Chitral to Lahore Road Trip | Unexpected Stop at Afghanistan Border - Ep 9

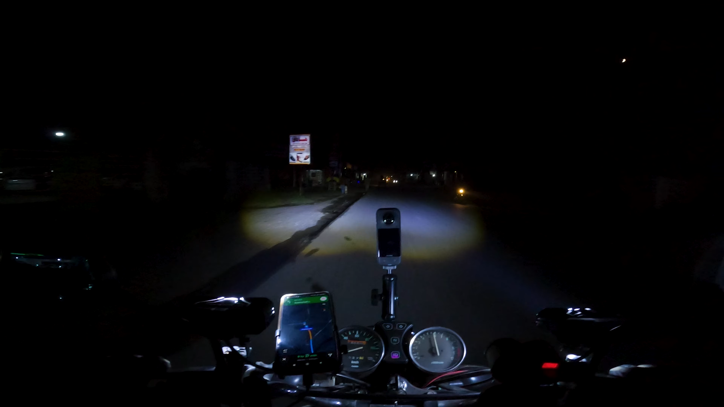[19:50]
ٹائم ہو گیا سوا چھے ہم دریائے سواد کے اوپر سے گزر رہے ہیں یہ لیفٹ ہینڈ ہوں پہ تو سواد آ جائے گا
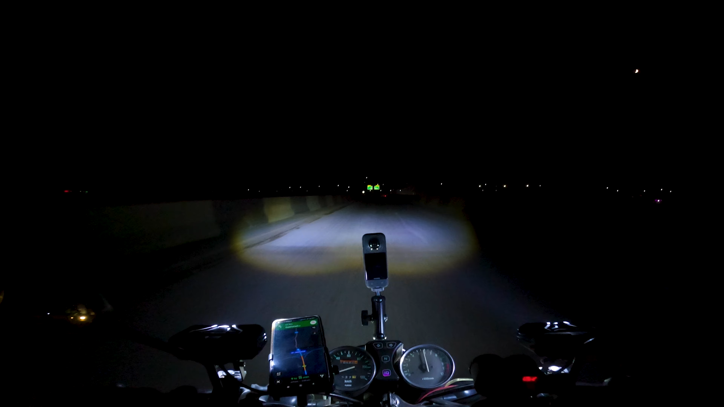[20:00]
سیدھا چک در آ جائے گا سواد آ جائے گا لیکن ہم نے ادھر نہیں جانا ہم نے جانا ہے سیدھا ہی اور یہیں سے یہ موٹر وے پہ بھی جا رہی ہے لیکن موٹر وے پہ ہم جا نہیں سکتے
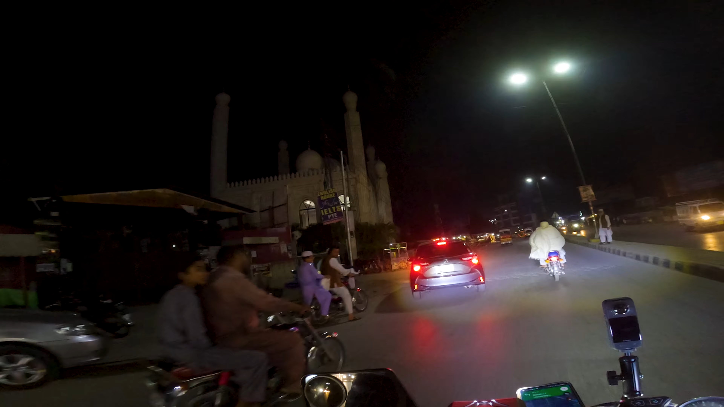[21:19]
مسجد پری بھی آ رہی ہے جی مردان میں یہ دیکھیں
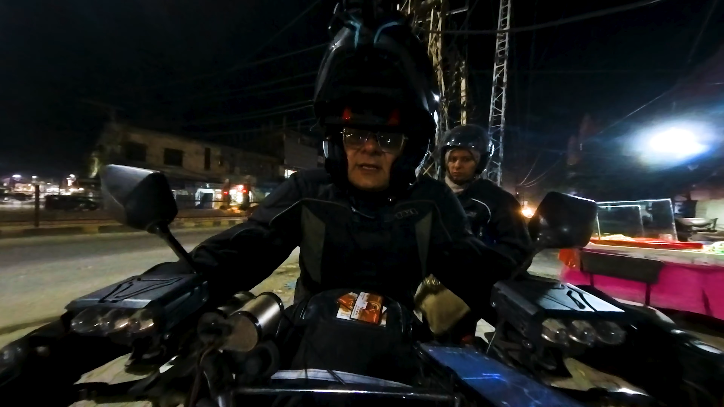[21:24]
چکدرہ کے بعد شہرے میں آگے اسٹیک ہی ہے دس مونہ مت کا ٹائم ہو گیا
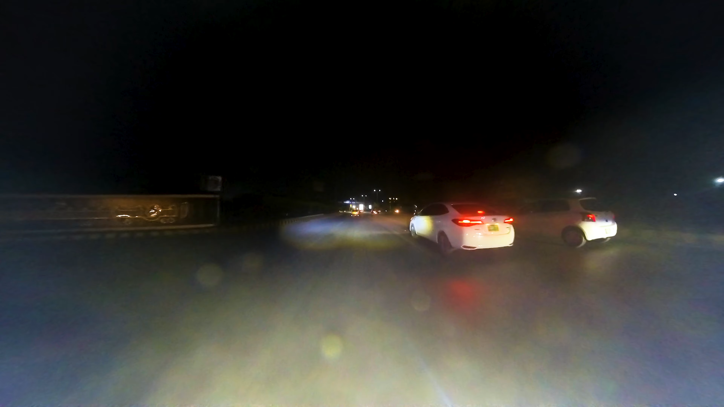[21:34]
ٹائم تقریباً ہو گیا جی یارہ بجے کا اور ہم یہ پنڈی یوب نیشنل پارک کے پاس سے گزر رہے ہیں
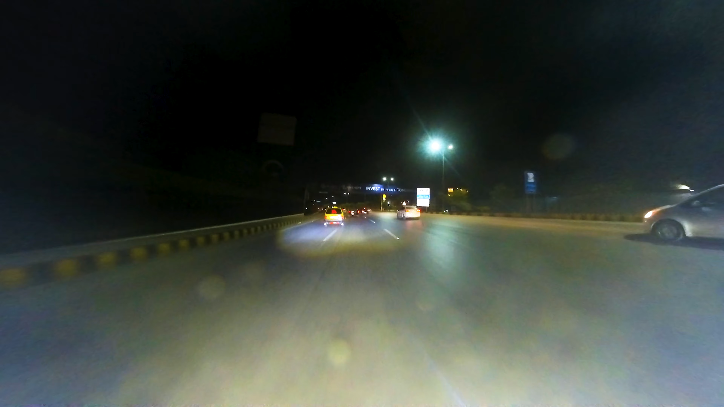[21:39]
شکر الحمدللہ جی یہ ہم لہور میں انٹر ہو گئے ہیں ٹائم ہو گیا دقریباً صبح کے صبح چار اور صبح ہم کل صبح دس بجے نکلے تھے چترال سے اور نون سٹوپ ہی سفر کیا میں کوئی میں اٹھارہ سوار اٹھارہ گھنٹے